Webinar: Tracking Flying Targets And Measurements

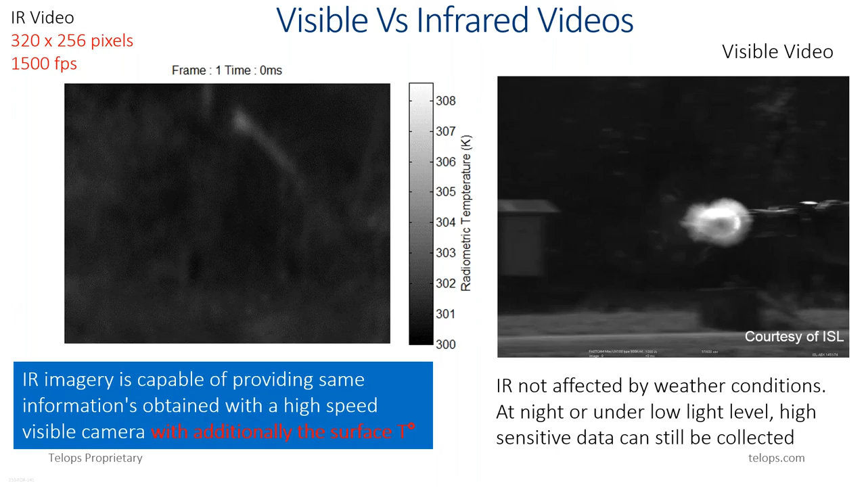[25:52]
But let me stress here that this is just a matter of configuration. The space allocated to the tracker and the optical lengths, but the tracker with infrared camera could also measure the whole trajectory here. On the visible video, this is the video, visible video here. If I play the visible video, you can see the probe here, and you could see even shock waves here, and this is
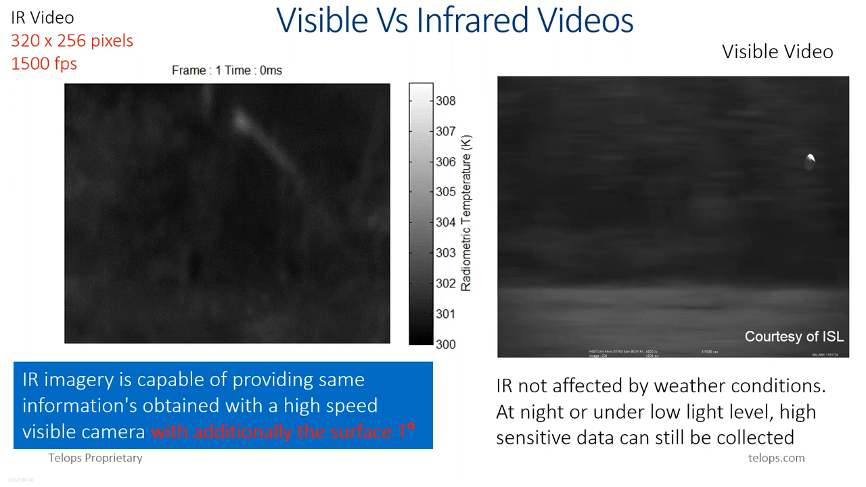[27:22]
But when you play, and then when you play the video, you can see the shock waves are developing here. You can see here, for example, this first harmonics and second harmonics of those shock waves here. The you can see one of those shock waves. I don't know if you guys can see them very well here. The probe here was launched at 1.9 Mach numbers. That's why you are seeing those shock waves in that visible videos there. The infrared recording was done at 1,500 frames per second.
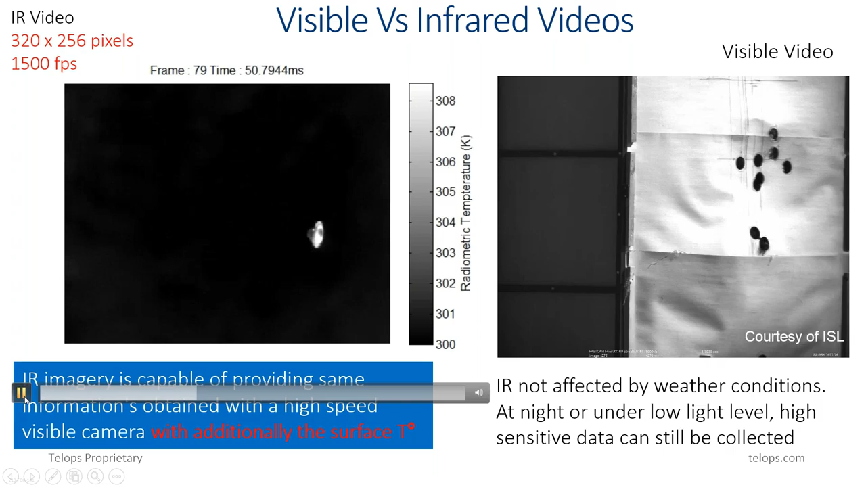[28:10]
And during the tracking, you can also see some shock waves there. You can see one of them here in the infrared images there. You can see here again those shock waves here.
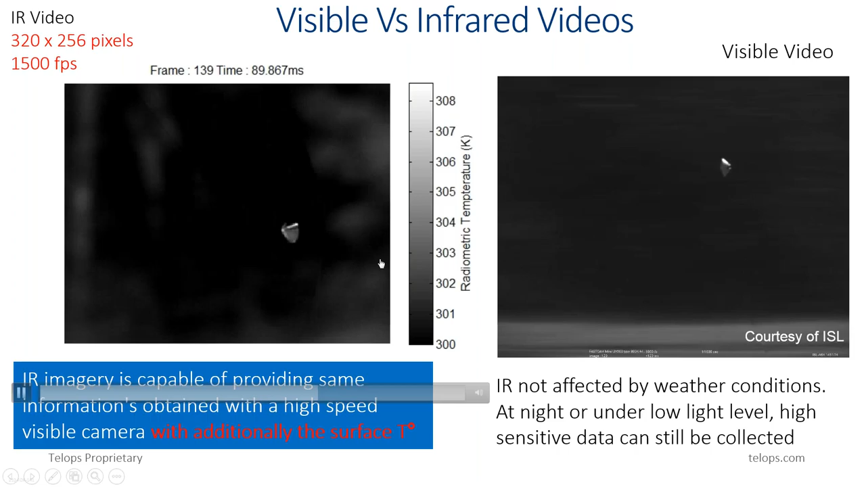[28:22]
There you can I keep playing, I keep tracking the with the infrared camera there. You can see shock waves there again. You can see shock waves there. If I go back, you could even see those first and second harmonics This is the first and second harmonics.
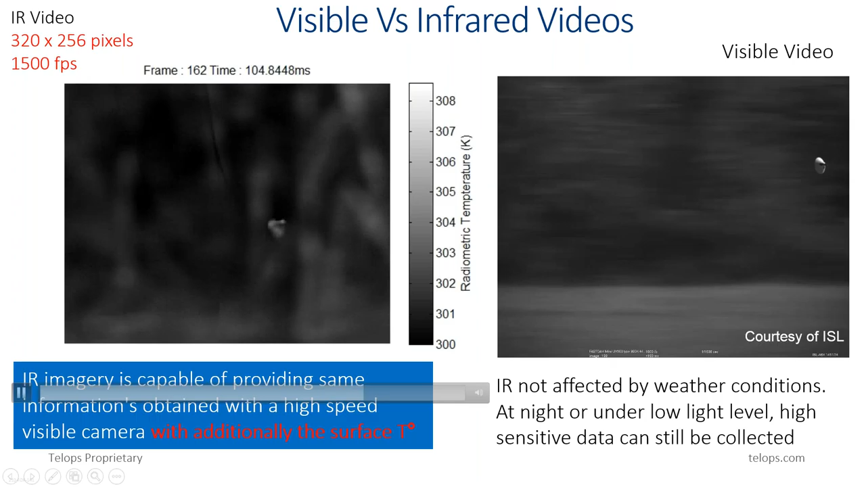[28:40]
Let me go back a little bit. You can will see all those harmonics. There we saw in the you can see the first and second harmonics. I don't know if you this first and second harmonics you could see in the visible video there. So this is very important to stress that this is the
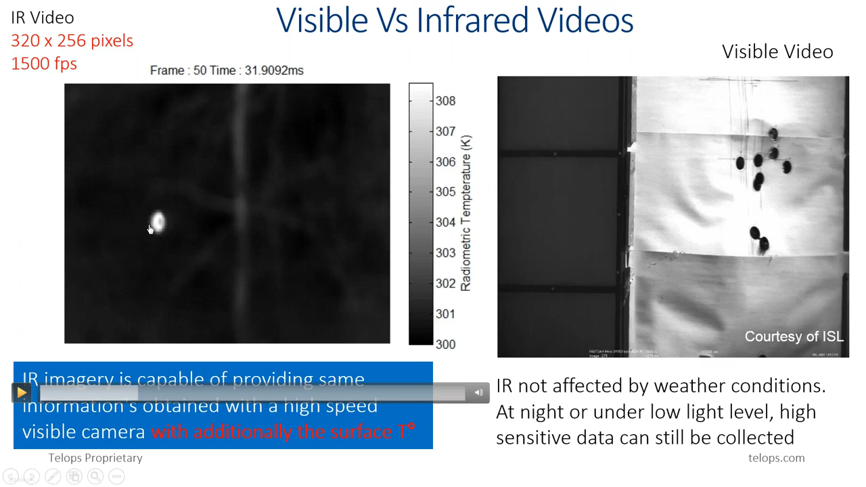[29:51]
As I told you, if I play back the video, the infrared video here, you can see the heat distribution at the front of the probe. There, when the probe will appear, and here you will see, and I will even show you in the next slide there, that you can see the distribution of the probe, this temperature distribution. You can see it pretty much well here, that the temperature here on the front of the probe is higher than on the back of the probe. In the next slide, I will zoom on here and you will be able to see it.
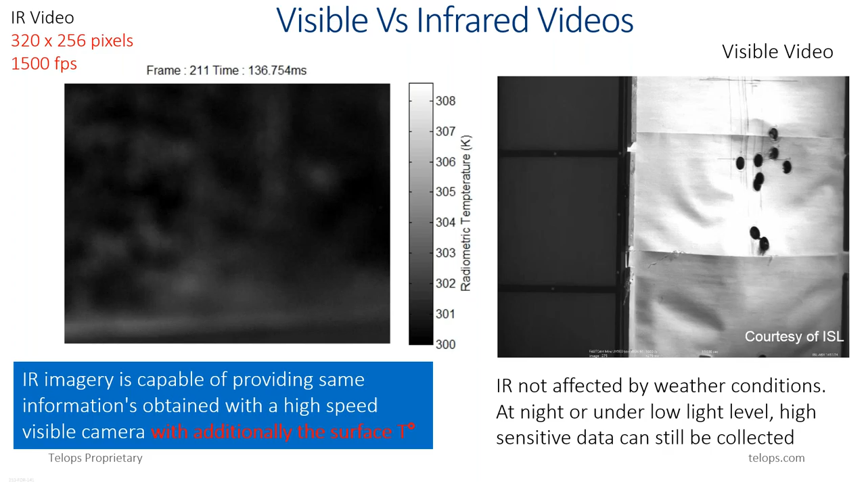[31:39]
which are not available visible camera. So there, and also another advantage is that higher sensors are not affected by the weather conditions at night or under low light illumination. You can still have sensitive data and collect useful informations in here. This is the image extracted from that video, where you can see that shockwave more clearly there,
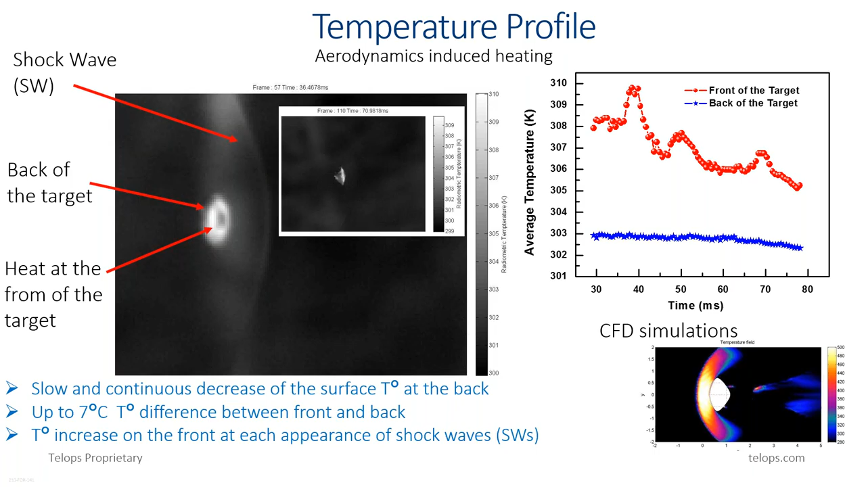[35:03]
And we also saw increase of temperature on the front each time a shockwave is appearing. You can see those bumps here. This is those increase here. We obtained them or we saw them each time we have a shockwave appearance in the video. Again, those analysis and those dynamics,